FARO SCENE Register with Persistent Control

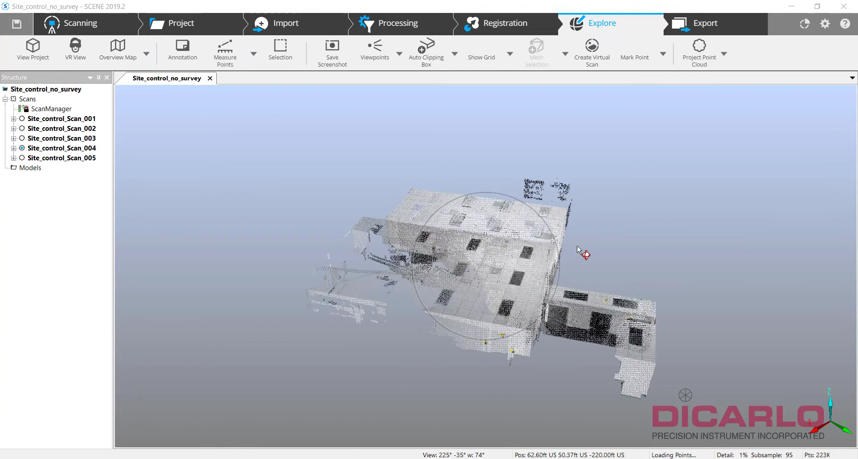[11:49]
And just to view it right now, you see that this is what the original project looks like.
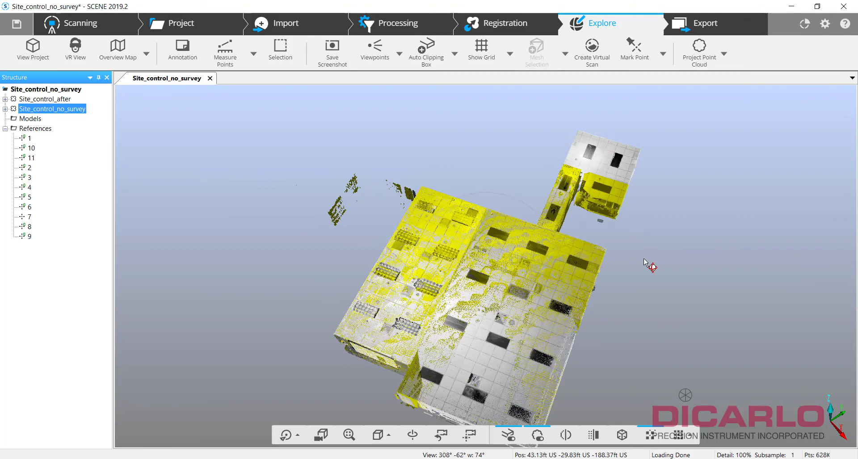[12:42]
So project number two, I guess, is what we're looking over here. And this is project number one, which was the origin of our coordinate system.